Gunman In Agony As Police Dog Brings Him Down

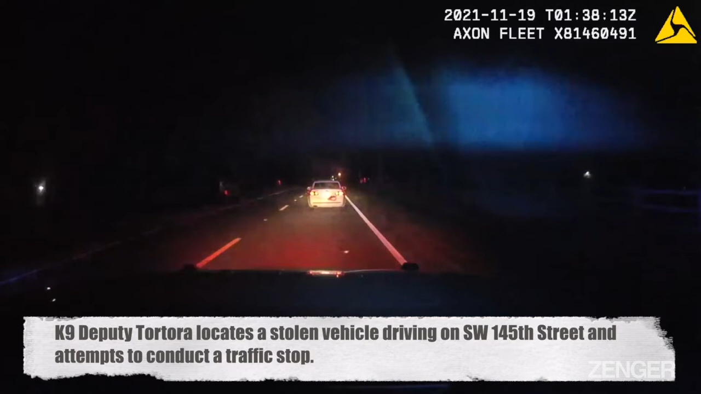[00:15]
Still slower in speed. 700 block, still westbound. Follow your speed westbound.
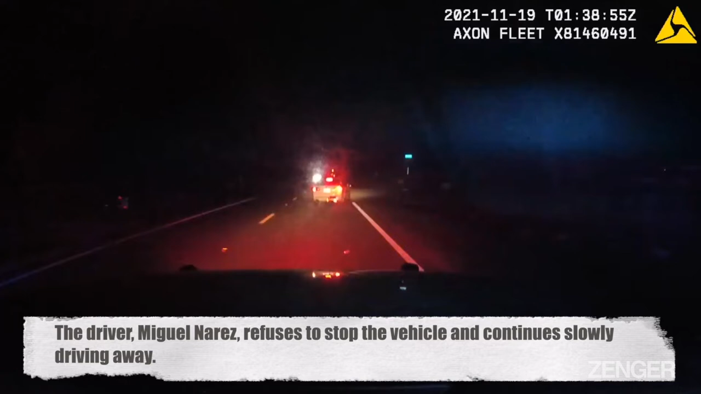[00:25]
Speaker 15, I'm 51 to them. Alright. 1031 northbound on 8th Avenue.